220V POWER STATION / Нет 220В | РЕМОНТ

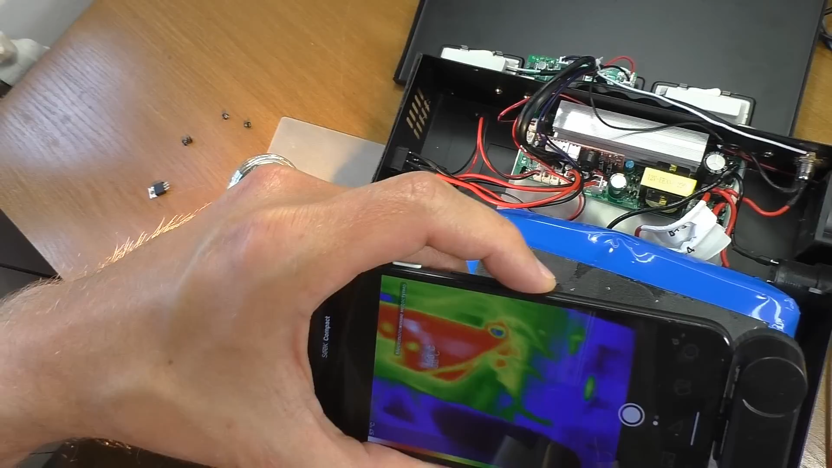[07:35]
При работе на плате больше всего нагреваются эти диоды.
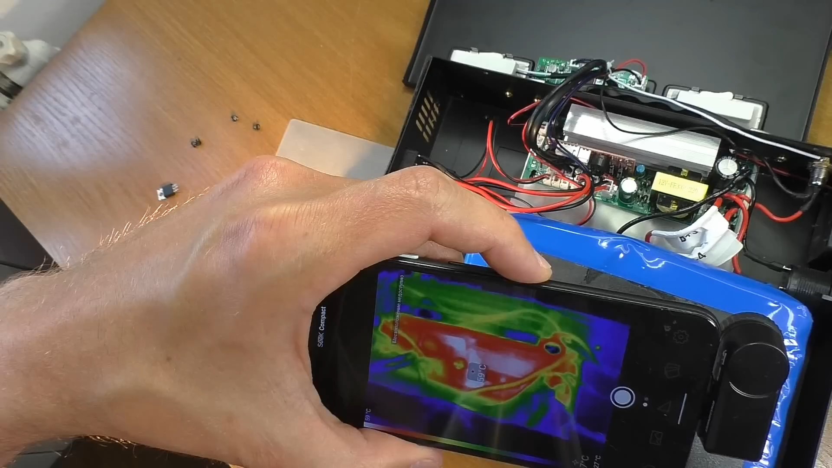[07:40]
Греются до 60 градусов. Температура не критичная. Можно считать это нормой.